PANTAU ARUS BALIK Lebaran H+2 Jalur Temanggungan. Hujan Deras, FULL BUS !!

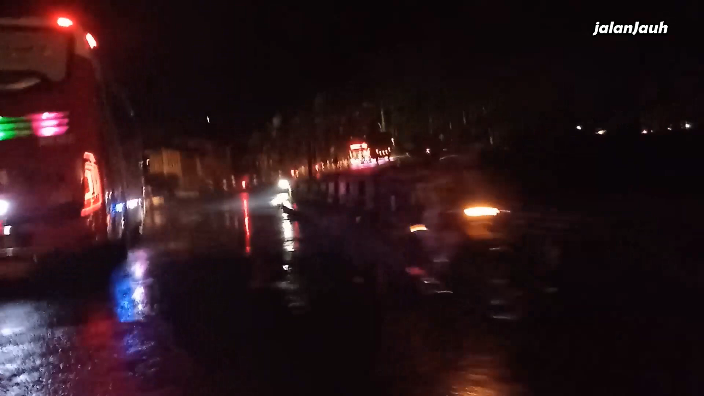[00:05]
Hai agramas El Nino tidak di belakang Handoyo seri C ini El Nino jurusan Yogyakarta
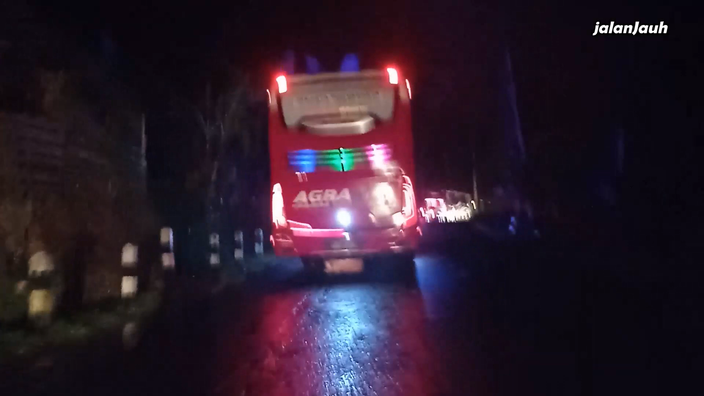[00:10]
Jakarta yang melintasi tikungan di Petamatan Bejen
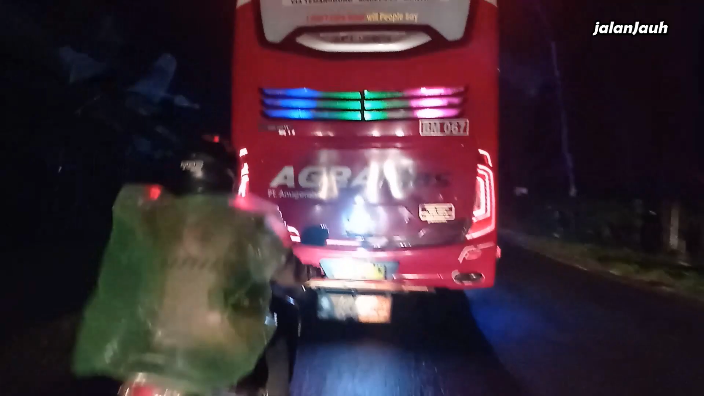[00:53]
ini Handoyo serisi di depan kita